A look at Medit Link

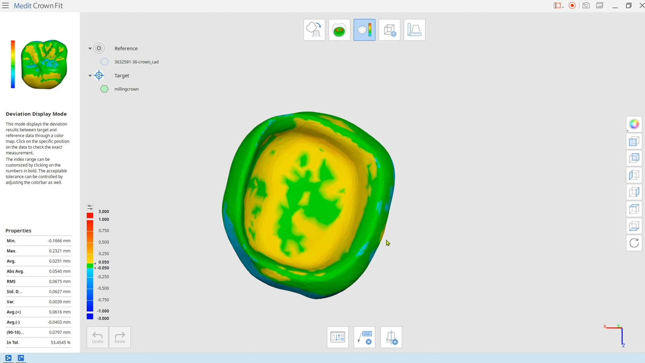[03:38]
and it will let you know where trimming is potentially needed, allowing for a model-less workflow.